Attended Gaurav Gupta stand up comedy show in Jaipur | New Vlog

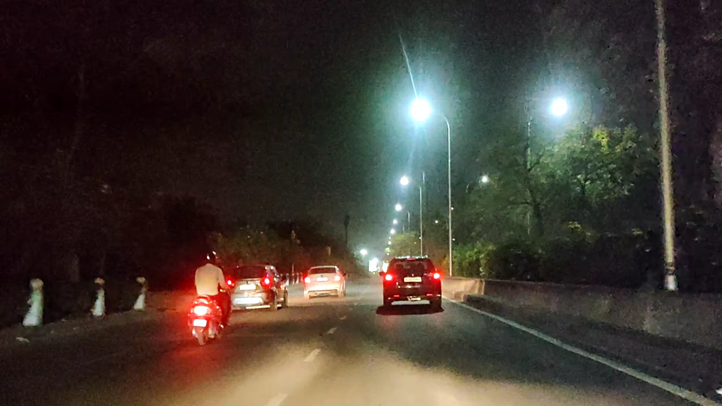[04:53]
ये देखिए ट्रैफिक यही है अभी इस टाइम का, 12 बज गए अपने और 12 बजे भी गाड़ियाँ वाड़ियाँ चलती हुई दिख रही हैं। जयपुर यार एक बड़ा शहर है यार, ये देख मेरे पीछे से भी खूब गाड़ियाँ आ रही हैं।